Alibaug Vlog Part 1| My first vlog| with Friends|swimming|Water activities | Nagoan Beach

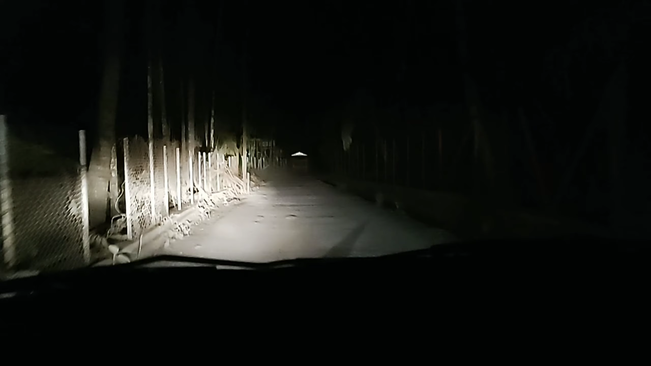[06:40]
नाउ किसी तो डरावनी जगह पर जा रहे हैं. अगर हम वापस नहीं आए तो ये वीडियो सबूत होगा उस बात का
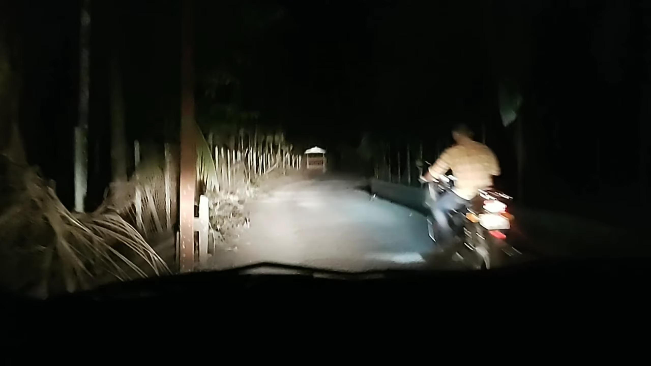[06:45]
कि हम थे यहाँ पे और हमारे साथ कुछ तो हो गया. ओके, बाय बाय.